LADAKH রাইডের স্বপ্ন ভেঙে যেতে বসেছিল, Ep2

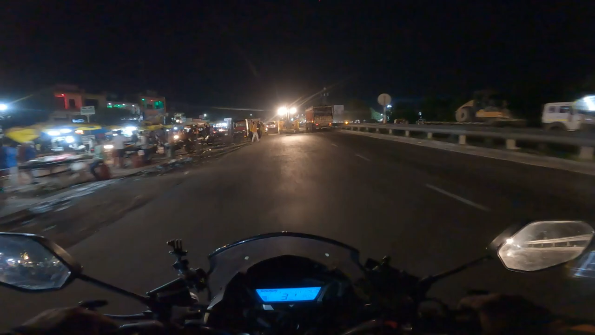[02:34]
কারণ আমার লাইট নেই, ইন্ডিকেটার জ্বলবে না, কারণ জ্বালাতে পারবো না, কারণ ব্যাটারির চার্জ নষ্ট হয়ে যাবে, তো ধীরে ধীরেই যাব। কিছু করার নেই,
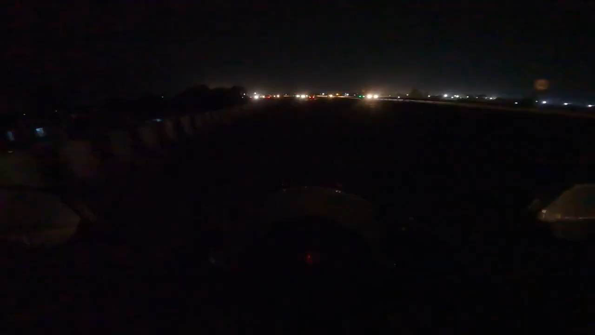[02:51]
যাও ভাই। ইন্ডিকেটারটা জ্বলছিল, সেই ইন্ডিকেটারও আর জ্বলছে না,
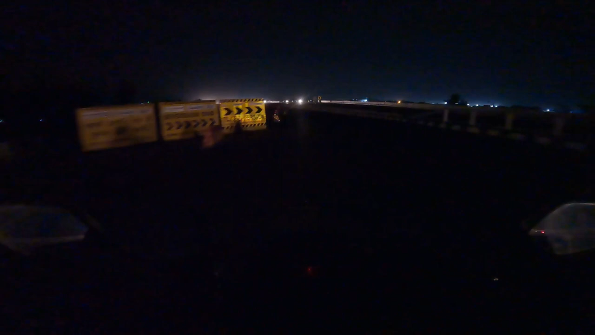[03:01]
আমি পুরো একদম ব্লাইন্ড, রাস্তায় কোনো আলো নেই, এভাবে অন্ধকারে খুব প্যাথেটিক অবস্থা।
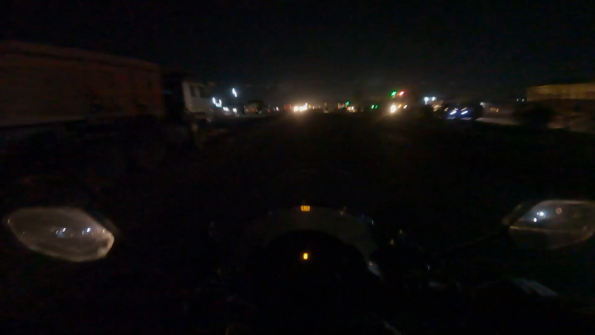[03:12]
30 কিলোমিটার রাস্তা আমার কাছে অভিশাপের মতো, কারণ রাস্তায় কোনো আলো নেই, পিছনে কোনো গাড়ি না থাকলে পুরো এরকম অন্ধকারে রাস্তার মধ্যে এরকম লোড গাড়ি নিয়ে যাচ্ছি,
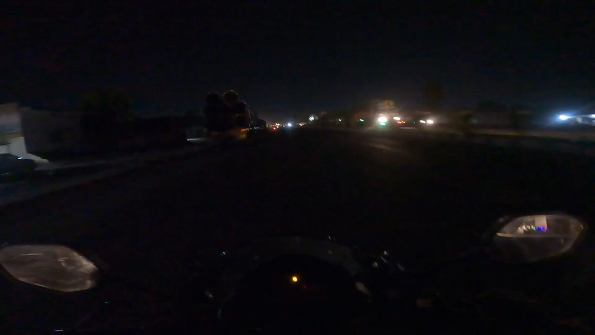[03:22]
কোনো গচকায় পড়ে গেলে পুরো ফেঁসে যাব। এই সিচুয়েশনে আমি ভিডিও বানাচ্ছি আর হাসছিও। কি যে হচ্ছে আমার সঙ্গে,
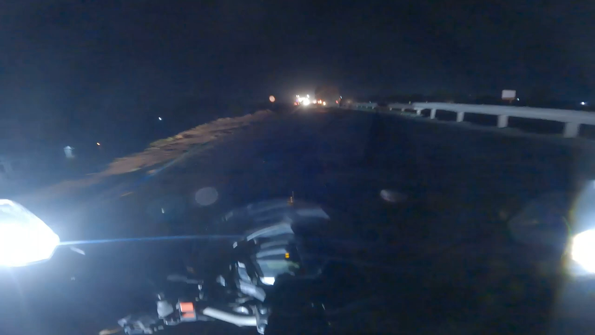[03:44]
ব্যাস এরকম চরম অন্ধকার, কিচ্ছু দেখা যাচ্ছে না।
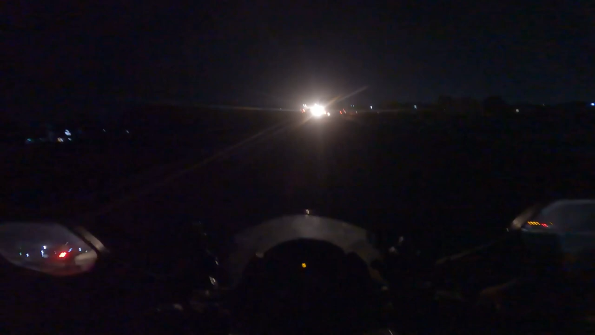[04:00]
এখনও প্রায় 6 কিলোমিটার মতো রাস্তা বাকি আছে,